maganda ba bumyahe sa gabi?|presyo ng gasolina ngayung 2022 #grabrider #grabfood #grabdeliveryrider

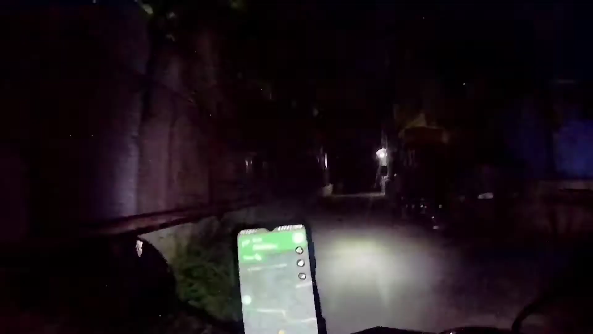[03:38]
At i-deliver ko na. Nakakatakot yung dam dito. Ang dilim oh. Ang lago na ng camera ko.